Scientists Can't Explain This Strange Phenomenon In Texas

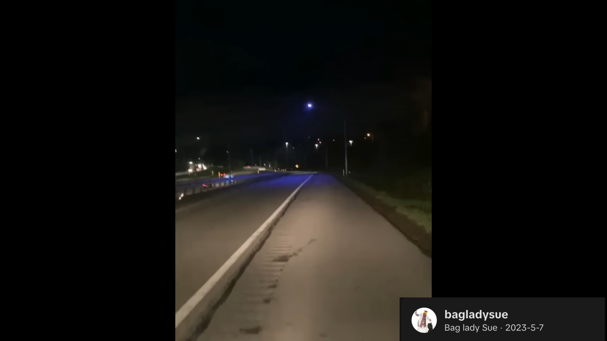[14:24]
All right. Now, what the hell is this? This is the on-ramp at Perrysville and Interstate 279 or 579, whatever they call it. And that is a purple street light. One of these, they're putting in cities all around the country. I don't even want to drive under it.
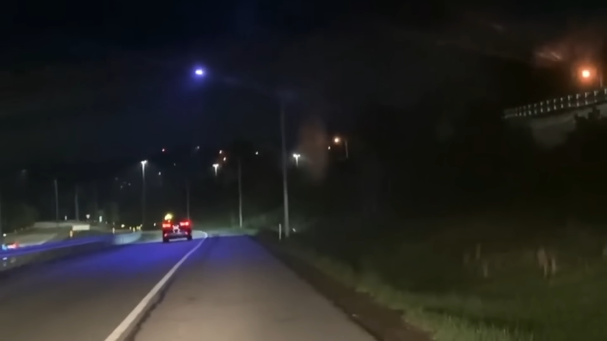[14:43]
Something is going on because every other light is white. Every other one. But this son of a right over the ramp to get on the Interstate. Now, what's going on with this?